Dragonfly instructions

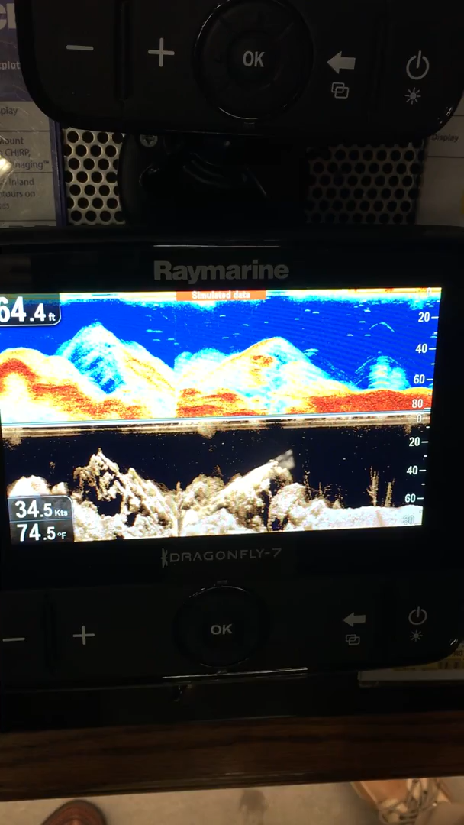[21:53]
On screen: depth 64.4 ft, water 74.5°F, speed 34.5 kn
those are the ones that are in an eating mode or a positive mood, and they're the ones, that's when you want to fish them. The hardest fish to catch are suspended fish. So, if you're driving over a spot or a ledge, and you see a bunch of fish suspended up off the bottom.
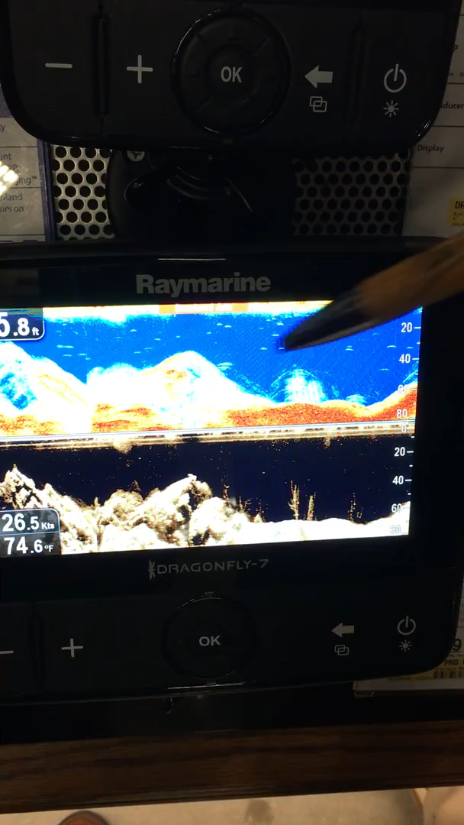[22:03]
On screen: water 74.6°F, speed 26.5 kn
It wouldn't be this one, or that?
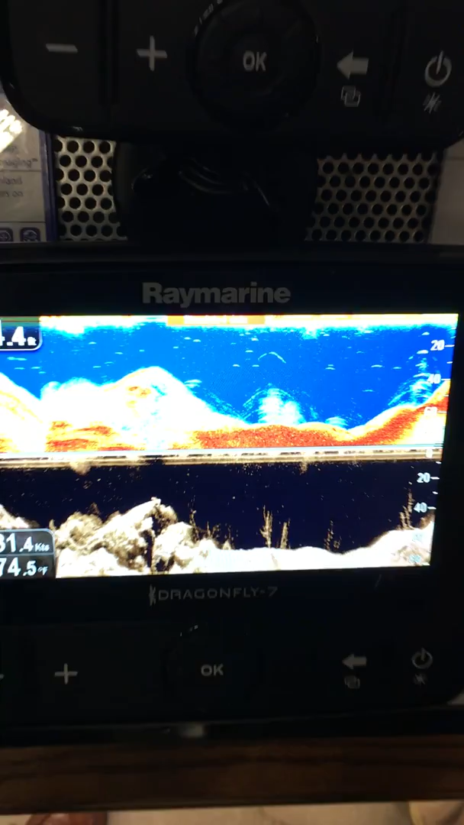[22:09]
No, that's, yeah, that's probably a tree right there. But like, see this arch up here? That's a suspended fish. Yeah, that's a suspended fish.
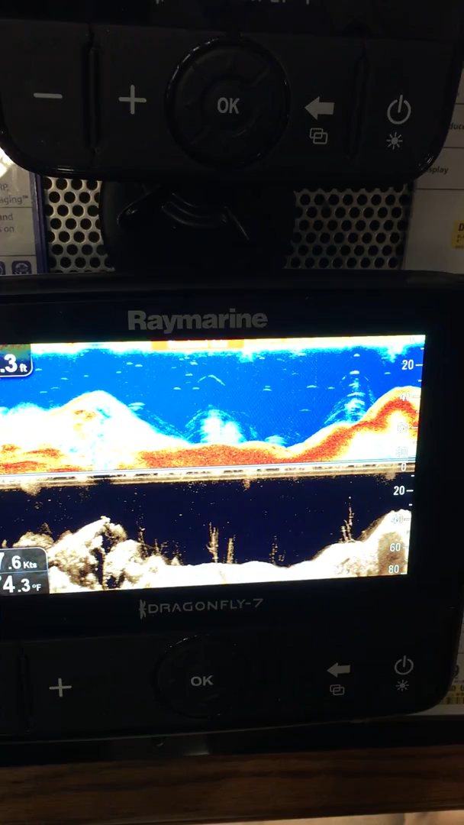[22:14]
That's correct. You can not see anything on the bottom, actually. And then, so the returns on this, see that like, orange, orange kind of center in there?
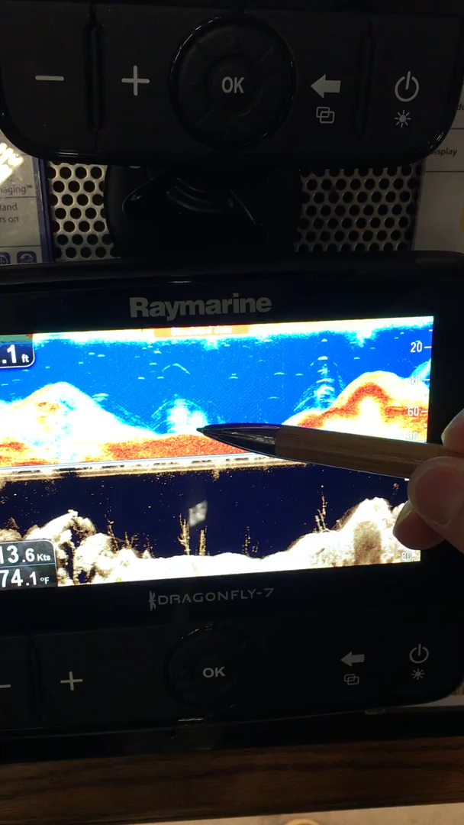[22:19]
On screen: water 74.1°F, speed 13.6 kn
That's like your strongest return, so it's real hard.
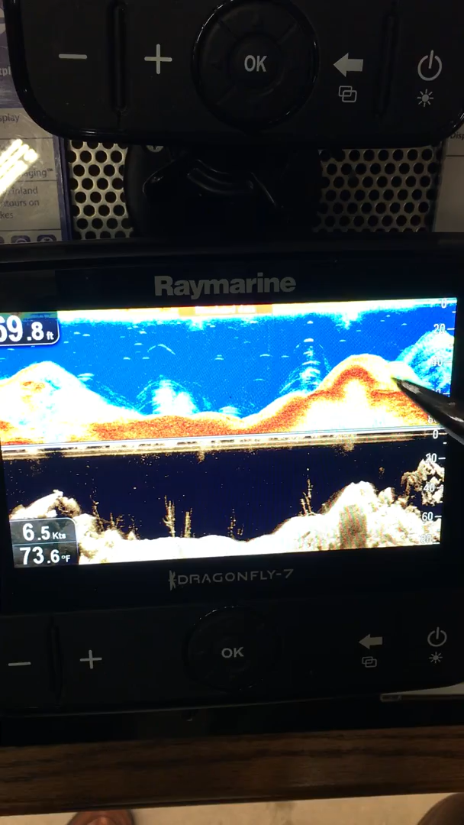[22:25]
On screen: water 73.6°F, speed 6.5 kn
You see fish up here, like that fish up there, like that's, that's a good fish, because you can see it's suspended up.
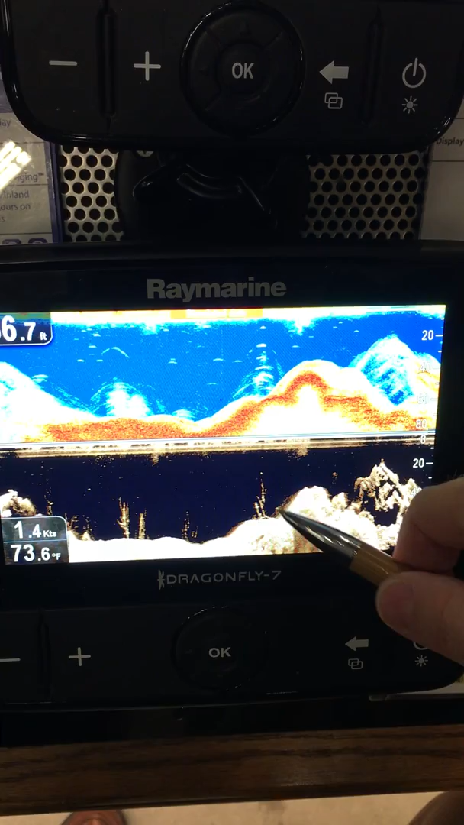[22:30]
On screen: water 73.6°F, speed 1.4 kn
You can see it down here, that little white dot above the standing timber, but then up here, you see all it has like that orange in it?
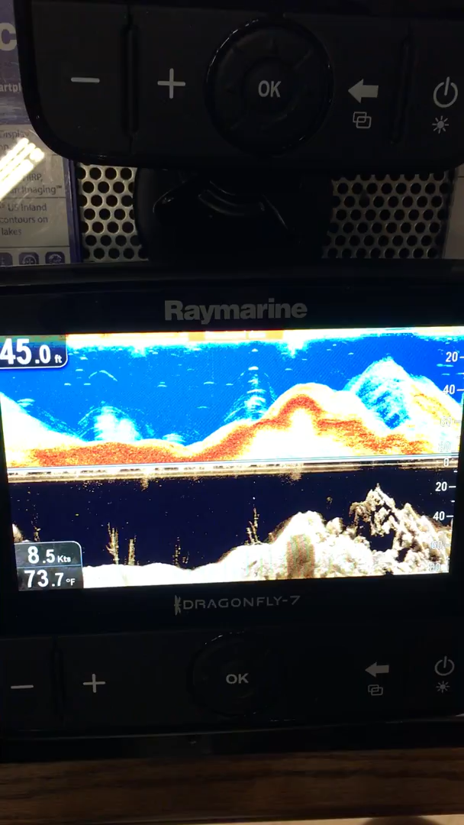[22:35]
On screen: depth 45.0 ft, water 73.7°F, speed 8.5 kn
That's when you know it's like a better quality fish, because it's a stronger return in the unit.
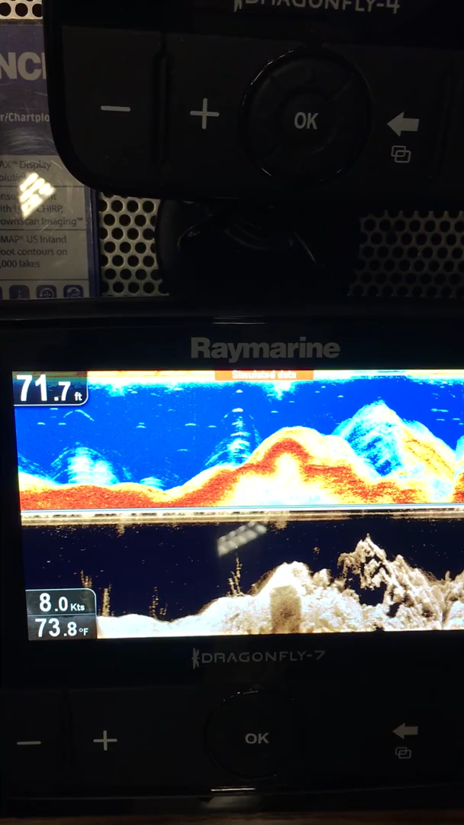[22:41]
On screen: depth 71.7 ft, water 73.8°F, speed 8.0 kn
Okay, so if I'm driving along, basically. Yeah, so what, what, what kind of, the, the, the, the returns won't tell you what kind of fish that is,
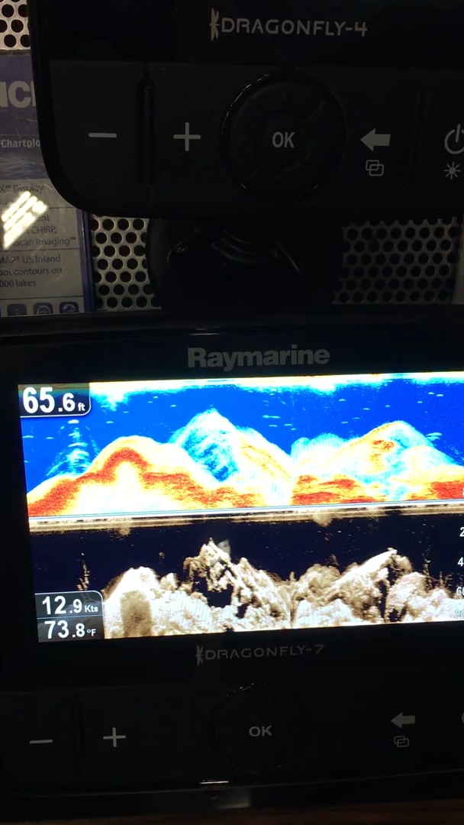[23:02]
On screen: depth 65.6 ft, water 73.8°F, speed 12.9 kn
Like most of them, bass when they're in a positive mood, they set up on the bottom, and they'll be stacked one right after another.
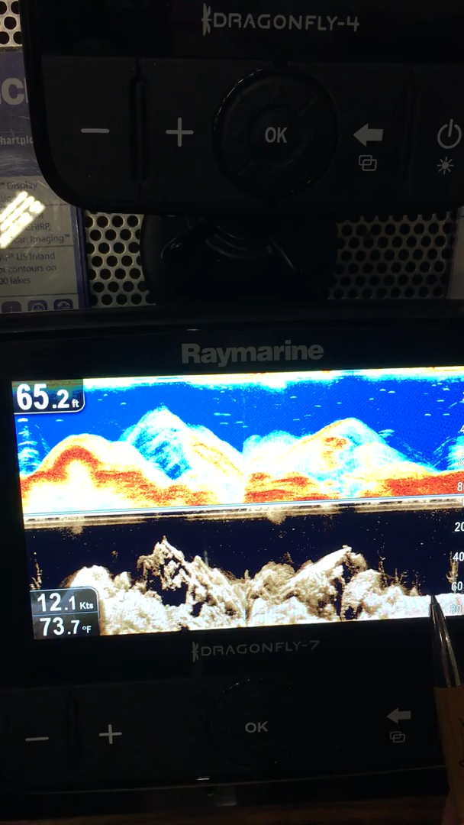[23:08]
On screen: depth 65.2 ft, water 73.7°F, speed 12.1 kn
You know, you'll see them on the bottom here, like little white dot, little white, another white dot, and they'll be just lined up along the bottom. That means they're in a, they're ready to eat.
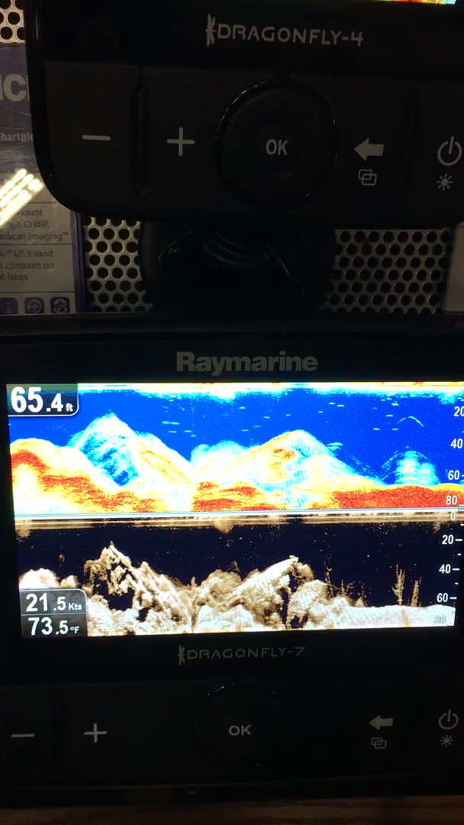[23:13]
On screen: depth 65.4 ft, water 73.5°F, speed 21.5 kn
When, when there's a bunch of fish pulled up off the bottom of the little water column, they could be bass,
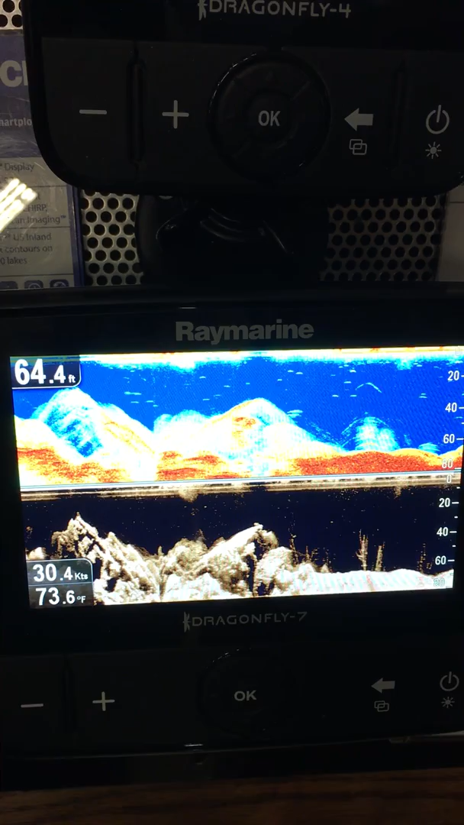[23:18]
On screen: depth 64.4 ft, water 73.6°F, speed 30.4 kn
but they're probably in like a neutral mood, and those are the hardest fish to catch.
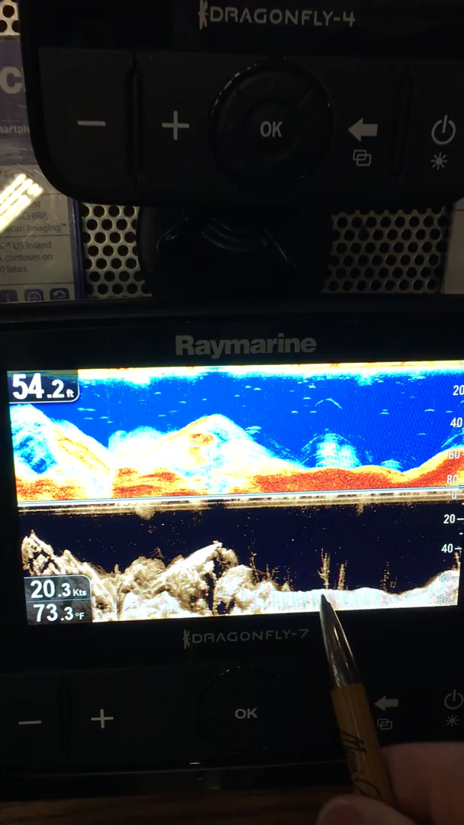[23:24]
On screen: depth 54.2 ft, water 73.3°F, speed 20.3 kn
But you just can't look and say, oh, that's the shape of a bass, that's the shape. I mean, granted, if you have like a real, real big return on the bottom, chances are it's like a catfish or carp or something like that.
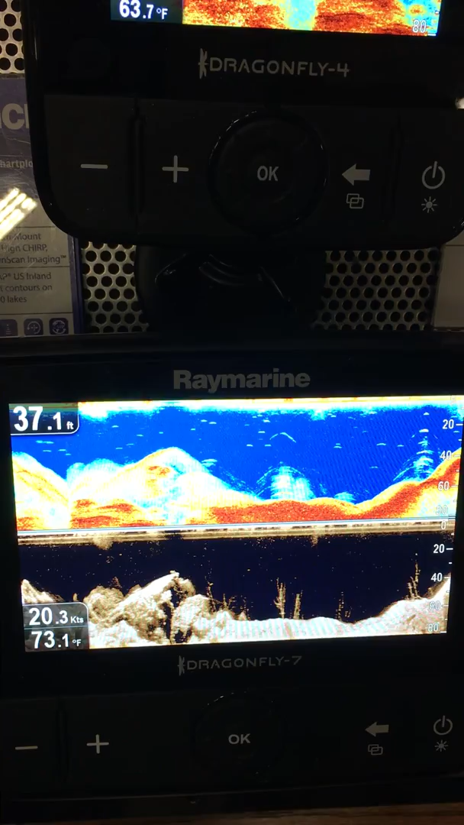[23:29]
On screen: depth 37.1 ft, speed 20.3 kn
You know what I mean? Because the, the, the bass don't get to be the size of like 25, 30 pound catfish.
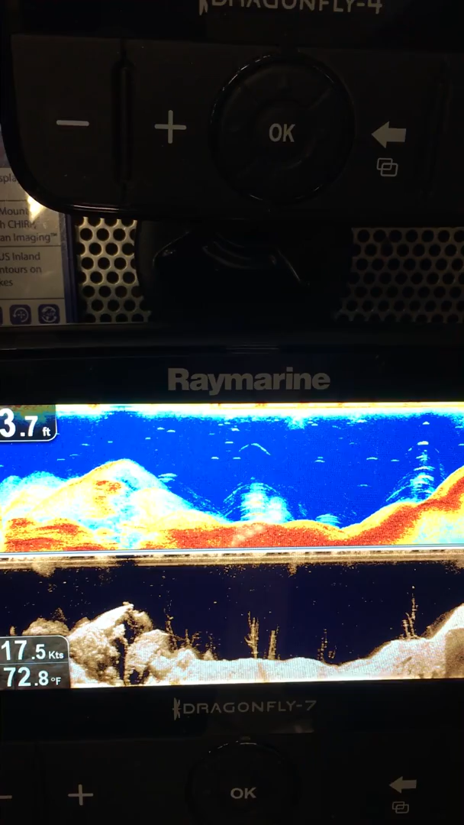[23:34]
On screen: water 72.8°F, speed 17.5 kn
So, in that instance, yeah, it can,
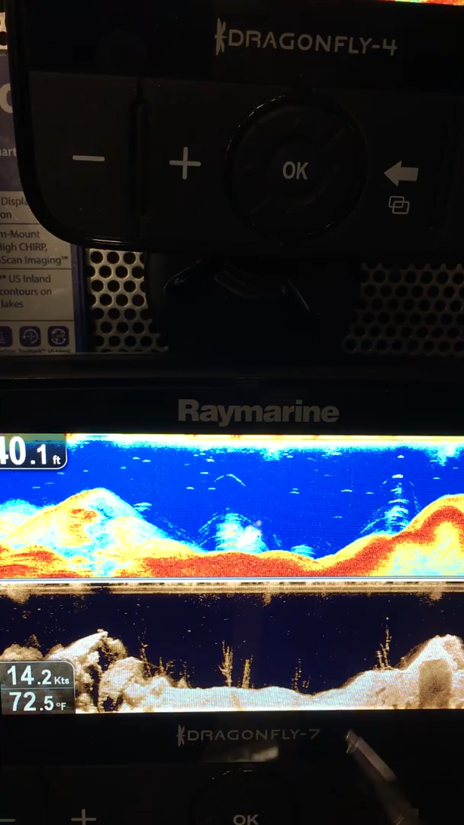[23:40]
On screen: water 72.5°F, speed 14.2 kn
everything just kind of gives you, just give you clues as to what type of fish they are.